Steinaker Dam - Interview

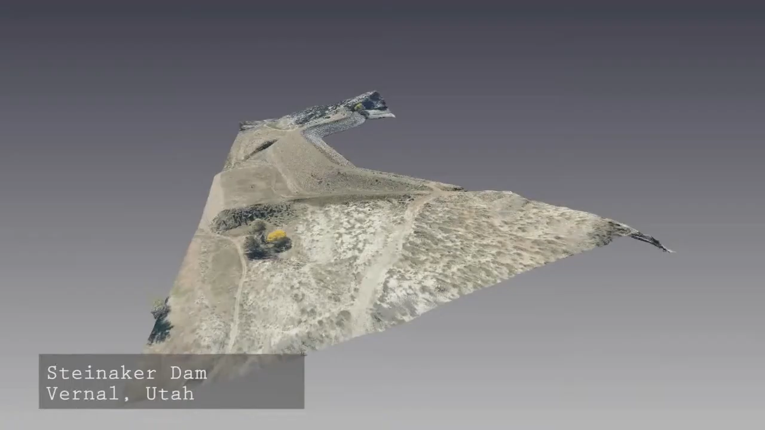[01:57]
So our research objective with the Steinecker Dam model was to capture
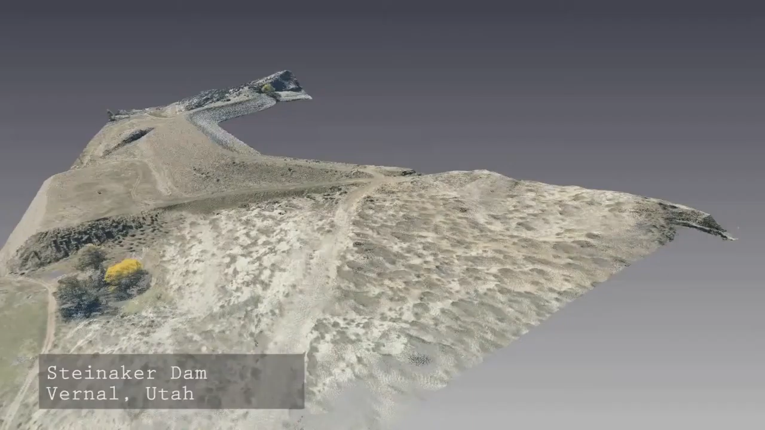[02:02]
aerial footage of the minor slope anomaly that was noticed on the dam.